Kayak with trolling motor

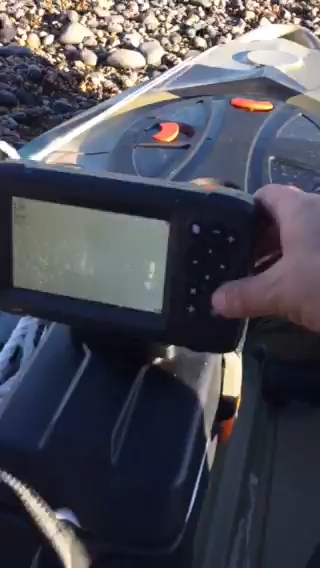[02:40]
And also on the pod what I've got is, see that?
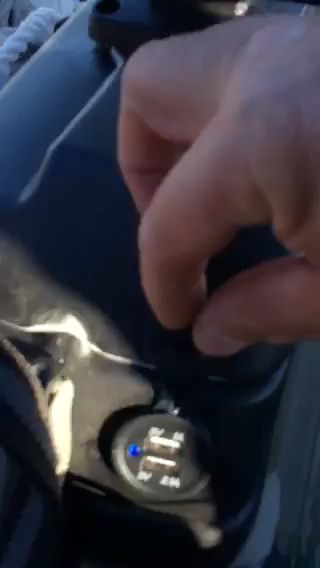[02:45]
That's a USB connection there. Two of them.
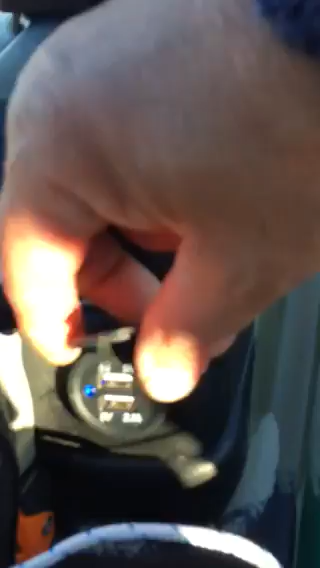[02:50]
That's to charge my phone up if I'm out on the sea. So if you see that, that's the pod there, the Lawrence Hook 5.
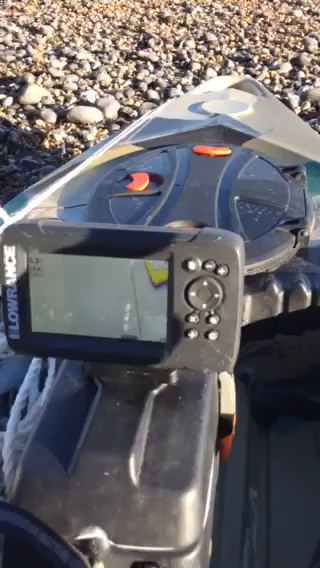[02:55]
Still learning how to get to use that.